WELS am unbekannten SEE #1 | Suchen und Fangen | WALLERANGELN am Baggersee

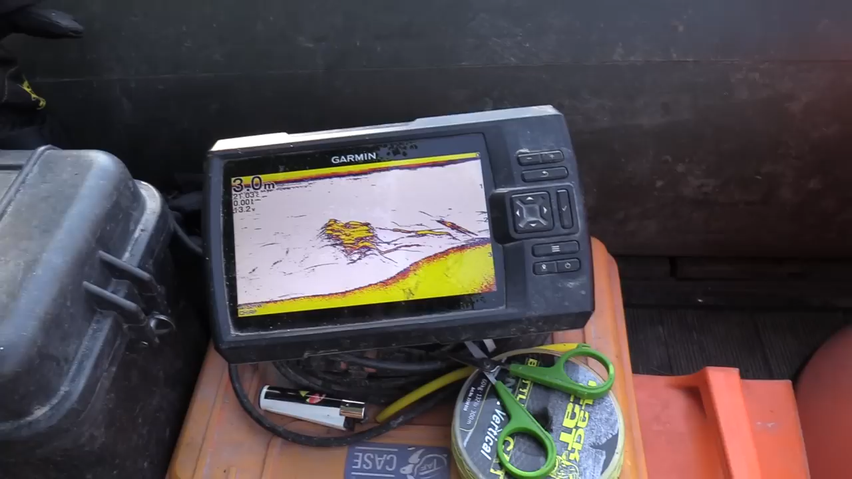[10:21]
Und diesen gelben Ball, den ihr da auf dem Echolot seht, sind alles Fische.
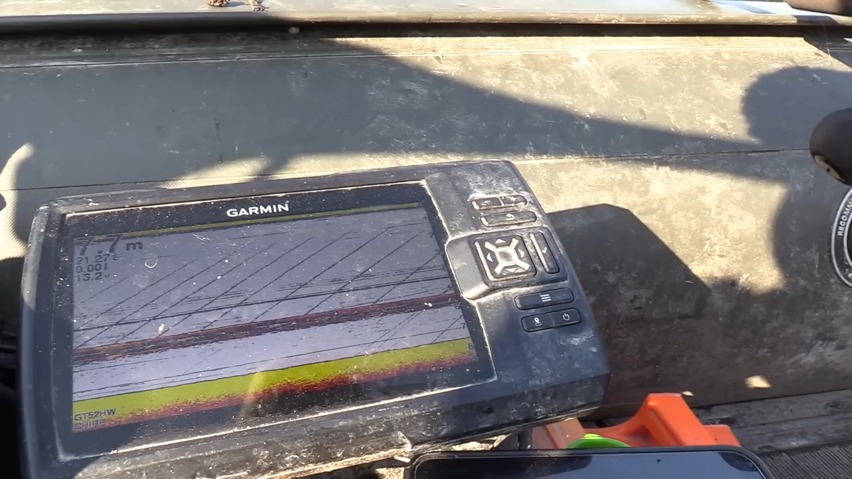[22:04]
und dann immer das Echolot beobachten, ob da was hochsteigt. Hier seht ihr jetzt schön meinen Köder,
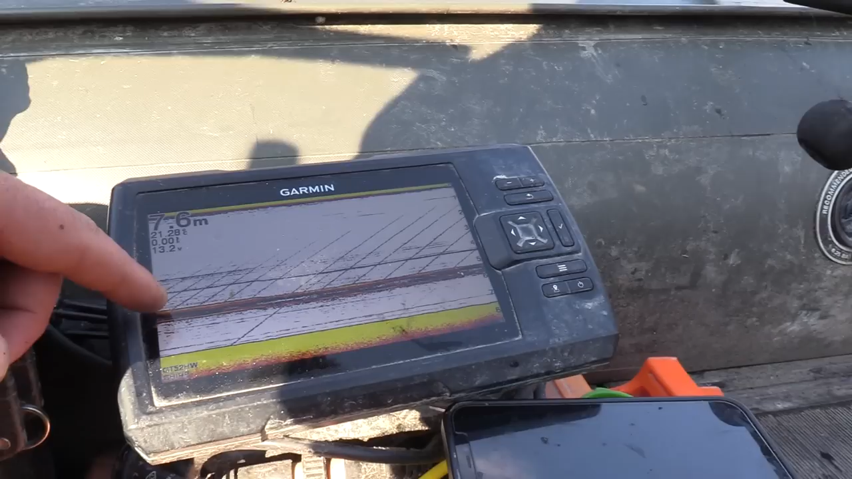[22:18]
oben den Teaser, darunter das Wurmbündel, zwei Linien.
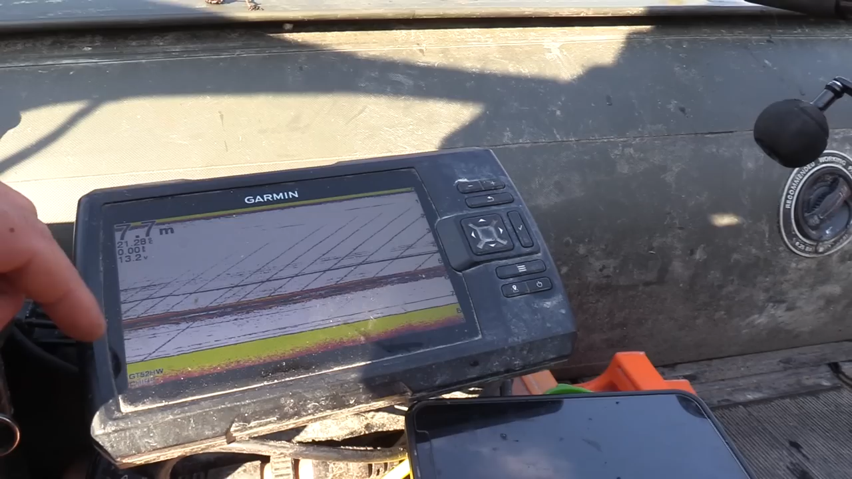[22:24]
On screen: depth 7.7 m
Hier oben ist die Köderlinie, weil er ein bisschen weiter weg sitzt, der Martin, vom Martin.
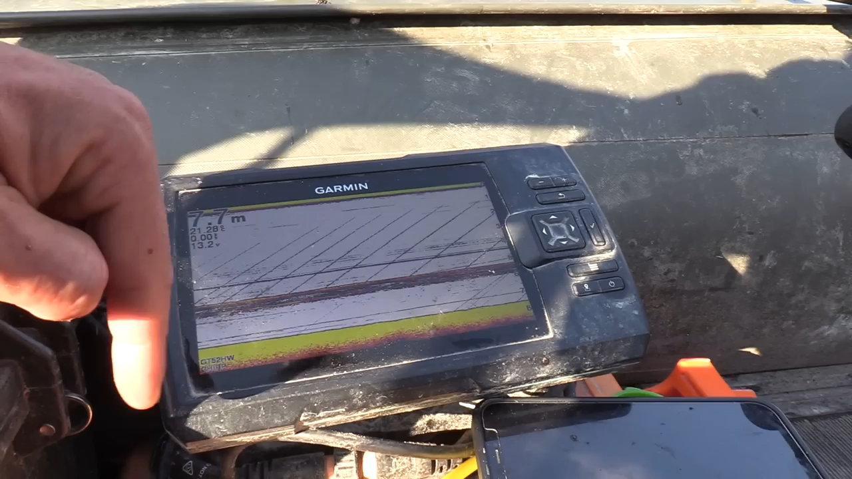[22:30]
On screen: depth 7.7 m
Und diese Schrägstriche hier im Echolot, das sind Gasblasen, die vom Grund emporsteigen.
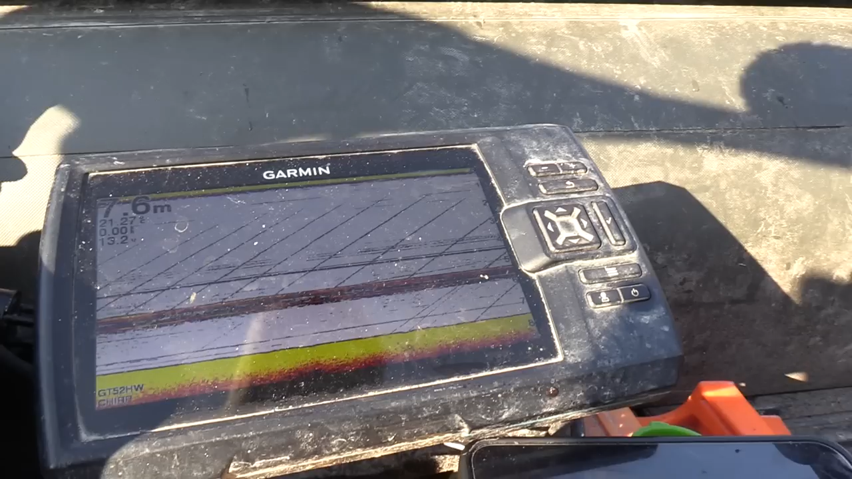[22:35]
So, in dem Seebereich hier war jetzt gar nichts, überhaupt keine Aktion.
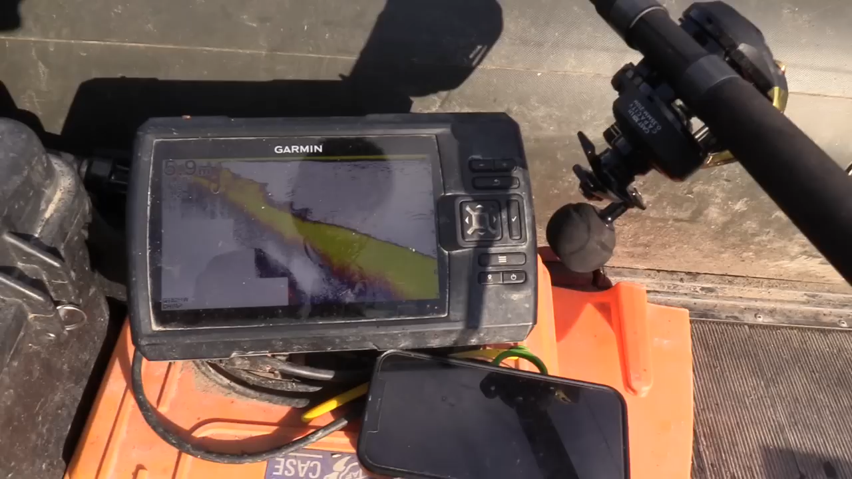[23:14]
So, und die Kanten hier im See, die sind wirklich der Wahnsinn. Es fällt direkt ab.
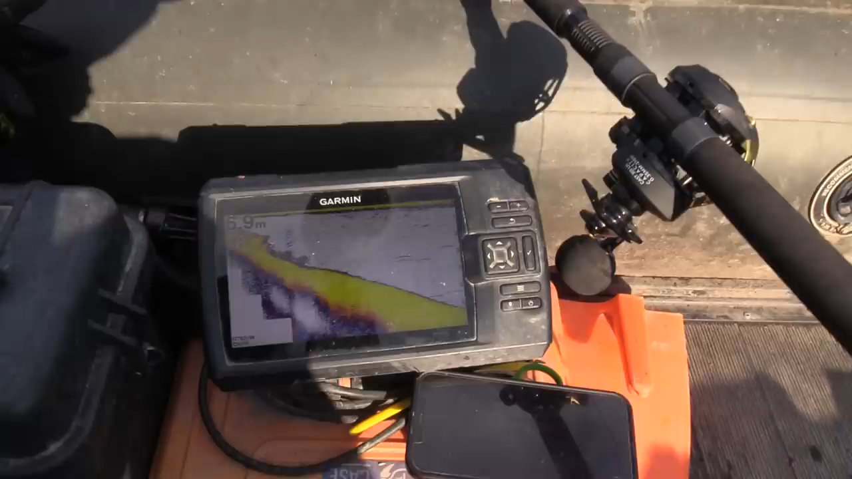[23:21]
Ja, von 0 auf 9 Meter.
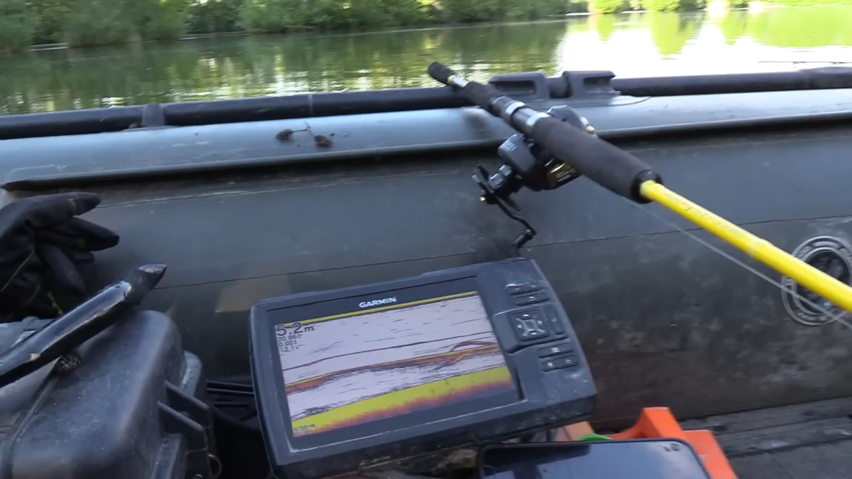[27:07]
Hier sind Wälse da, hier steigen sie jetzt an, im Schatten kommen sie, die Fische.
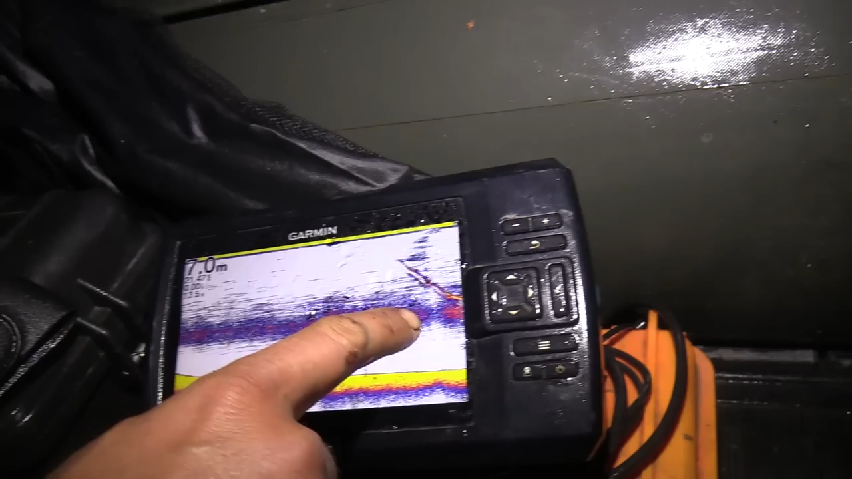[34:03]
On screen: depth 7.0 m
Hier haben wir eine richtige Sprungschicht im Wasser. Und in der werden wir jetzt mal anfangen zu klopfen.
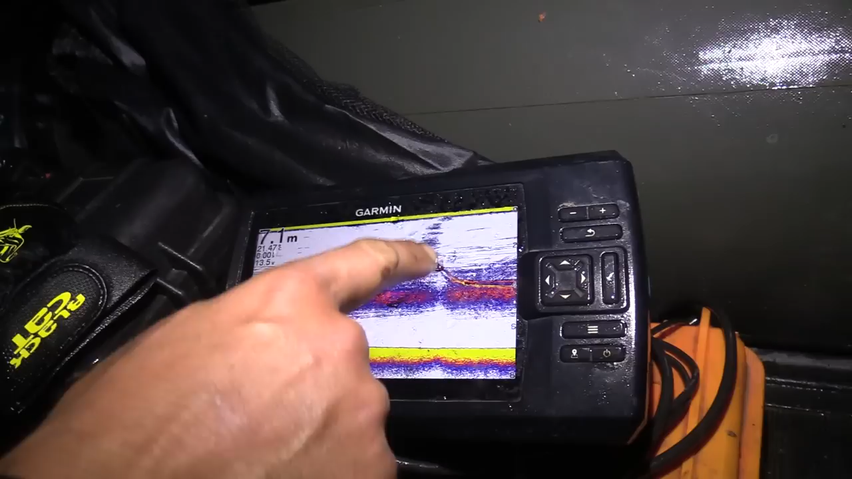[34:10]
Hier ist unsere Köderlinie. Und schauen wir mal, ob da einer steigt.
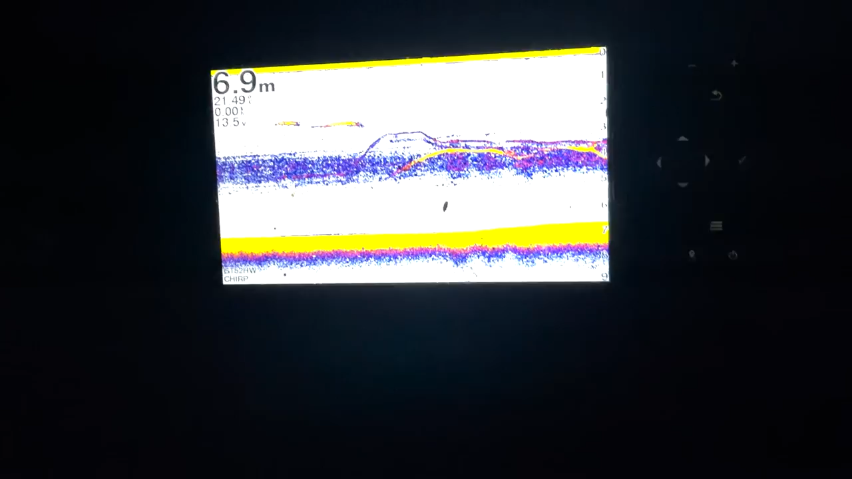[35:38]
On screen: depth 6.9 m
Fisch ist genau unterm Köder, das seht ihr. Die gelbe starke Linie kommt der nächste Wels. Kommt noch ein kleinerer von unten reingestiegen. Der kommt gut hoch, der kommt gut hoch. Komm, komm, komm.
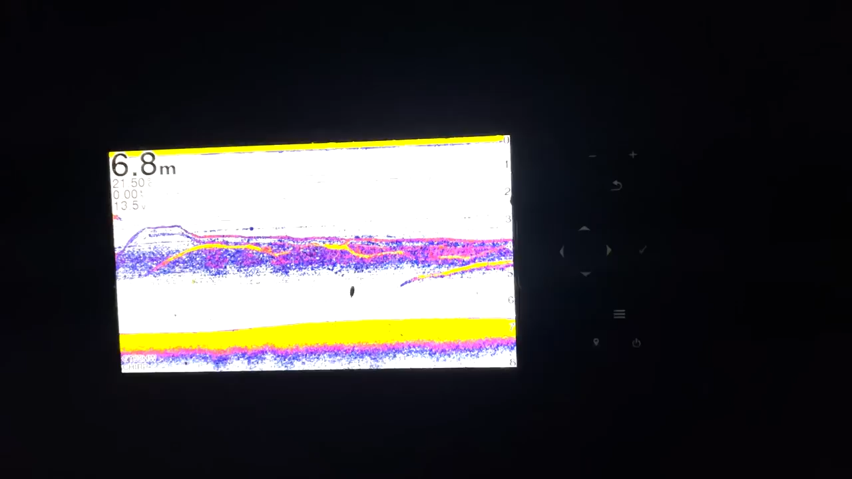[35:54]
On screen: depth 6.8 m
Geht wieder runter.
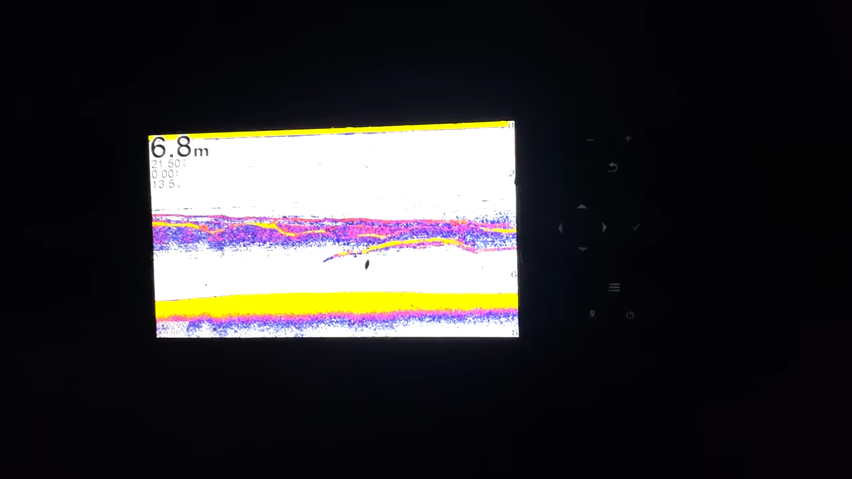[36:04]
On screen: depth 6.8 m
Genau am Köder. Mein Köder sitzt genau zwischendrin. Na komm, na komm, na komm, na komm.
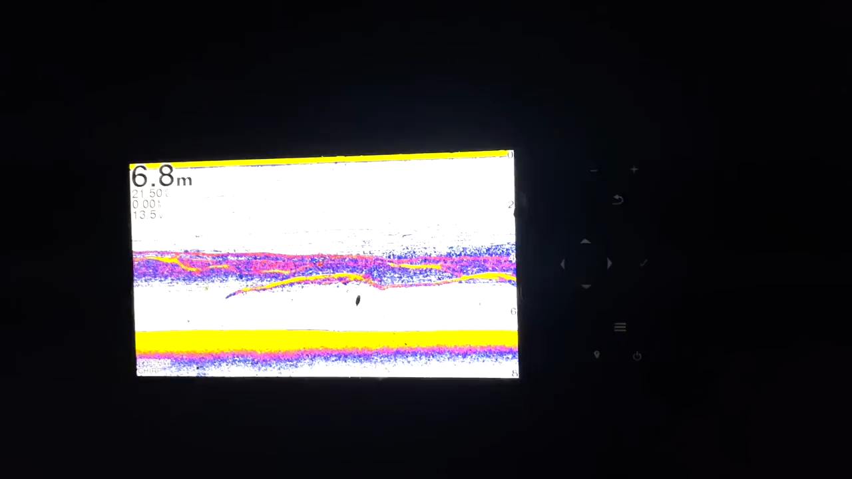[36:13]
On screen: depth 6.8 m
Na komm, na komm, na komm. Geht wieder weg, geht wieder weg.
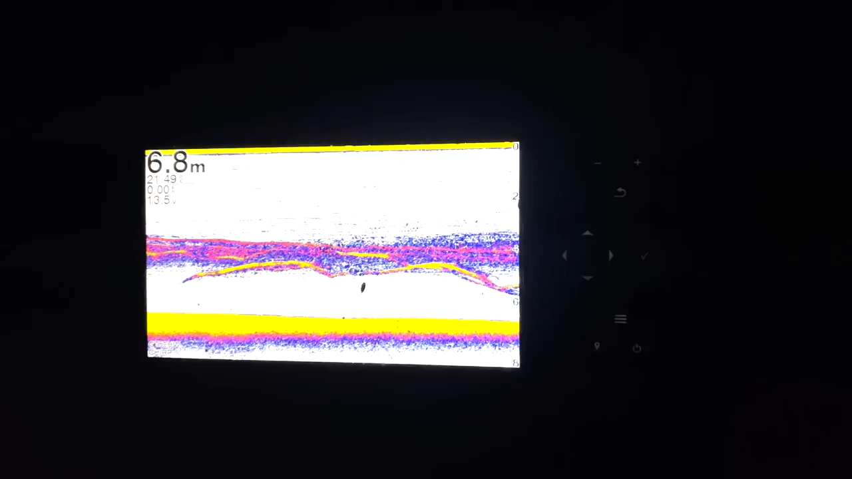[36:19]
On screen: depth 6.8 m
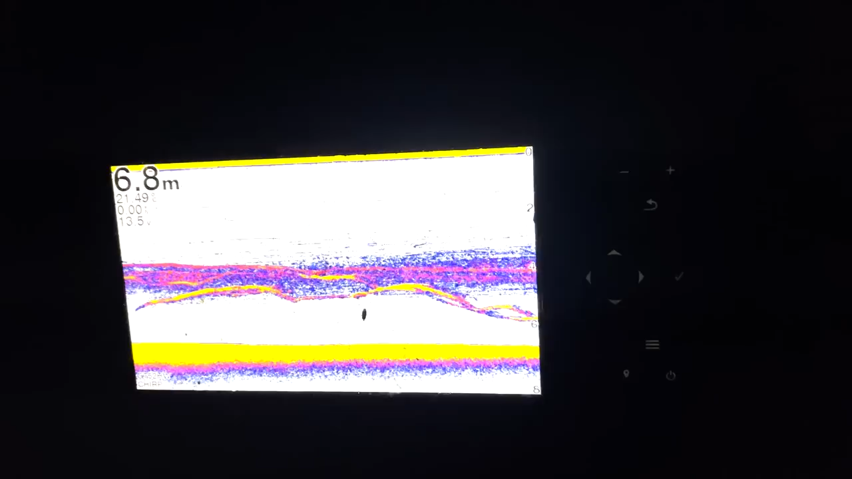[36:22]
On screen: depth 6.8 m
Jetzt geht er runter zum Grund zurück. Ich gebe meinem Köder ein bisschen hinterher. Jetzt kommt er wieder angestiegen. Achtung, jetzt kommt er hoch, jetzt kommt er hoch. Jetzt kommt er an den Köderrand.
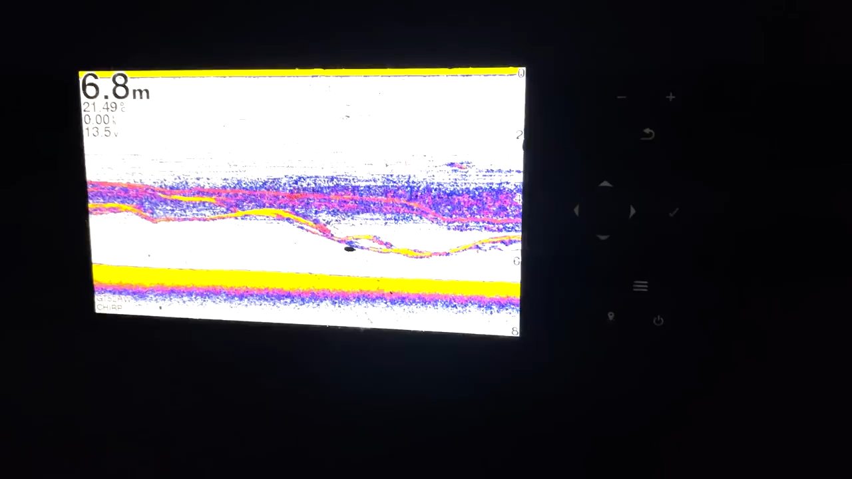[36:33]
On screen: depth 6.8 m
Jetzt genau wieder unterm Köder. Jetzt ist er genau unter meinem Tauwurmbündel. Genau drunter. Einen leichten Zieher gehabt am Tauwurmbündel eben. Jetzt haut er ab. Hat einen leichten Biss gehabt eben. Mal gucken, ob er nochmal kommt. Ich gehe jetzt weiter runter mit dem Köder zum Hin. Jetzt ist er am Grund.